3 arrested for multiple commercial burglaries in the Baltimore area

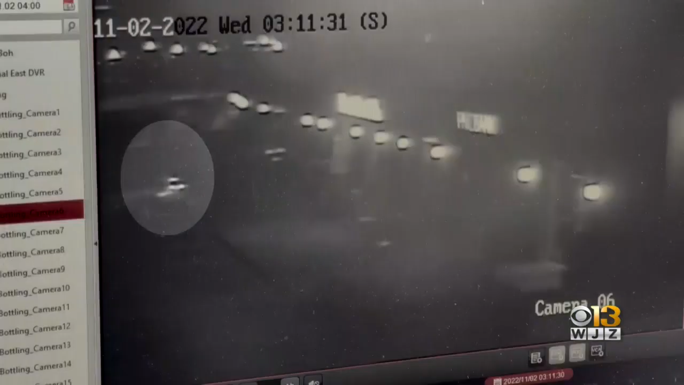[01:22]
EVEN THOUGH IT'S NOT THE BEST QUALITY, IT APPEARS TO SHOW PEOPLE SMASHING THE GLASS SOMETIME AFTER 3 A.M. TO GET INSIDE THE STORE. AND THEY ARE GOING TO THE DUNKIN DOORS.